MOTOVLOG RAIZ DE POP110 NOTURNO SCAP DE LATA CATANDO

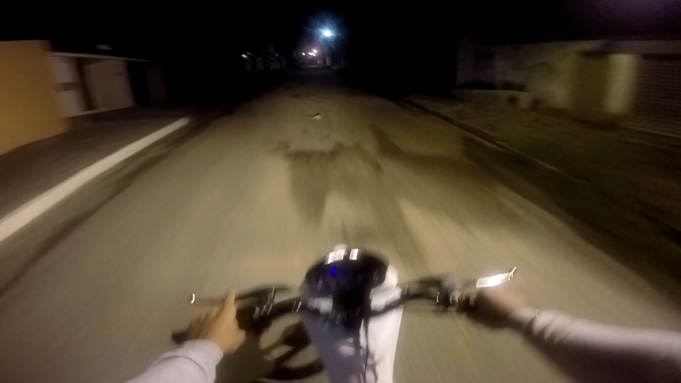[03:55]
Eita, cara, ali tá o buraqueiro do canto. Oh, é louco, hein? Ledzão da porra. Só de quebrada, filho. Olha os caras, tudo carro da ribada. Já!
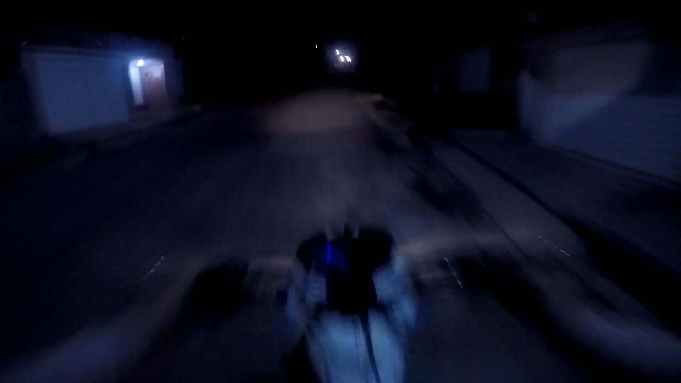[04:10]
12 horas da noite. Só marcha. Bora se sobe só no punho de segunda.
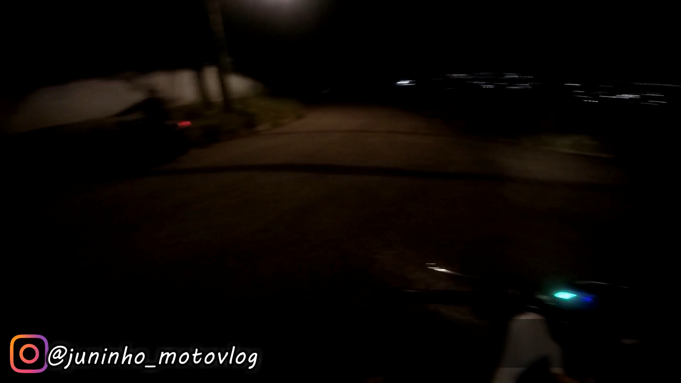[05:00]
E aí? Vai, desce aí, bora descer, bora descer. Matadinha, descer a rua toda, a quebrada toda.
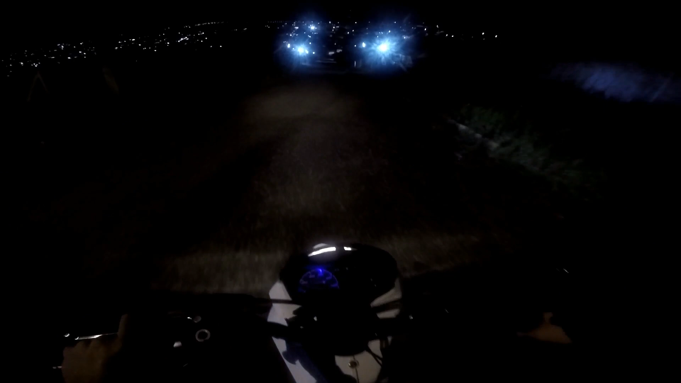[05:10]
Boa! De quebrada. Não vou cortar giro não. Baixou, baixou, baixou.
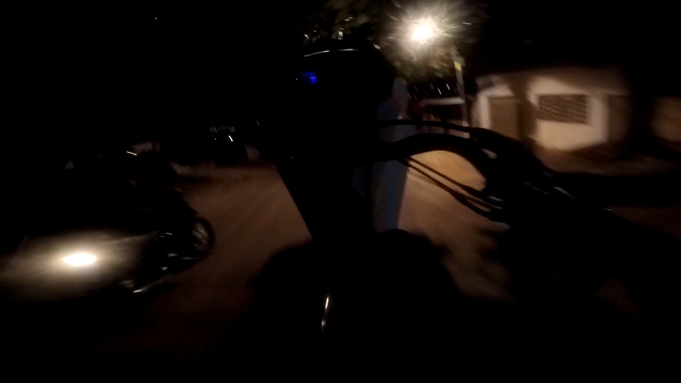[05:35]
Lombada. Ulalá! De lá tão cantando, viu?
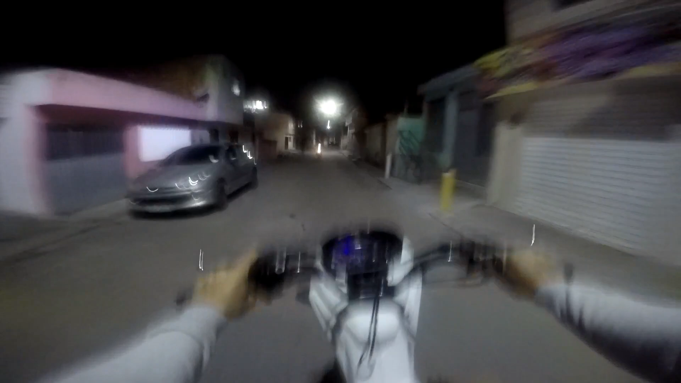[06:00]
Caralho. Olha, a lombada, cara. Bololozão.
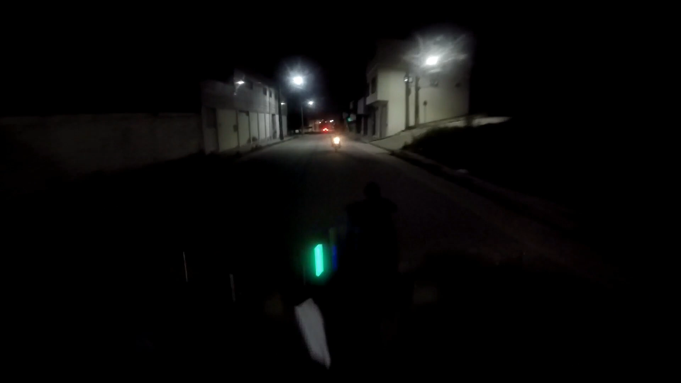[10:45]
Tá porra, na hora que ela cortou o giro, abaixou. Mas ia ficar massa se acertasse. Os caras tudo farol apagado. E você é louca.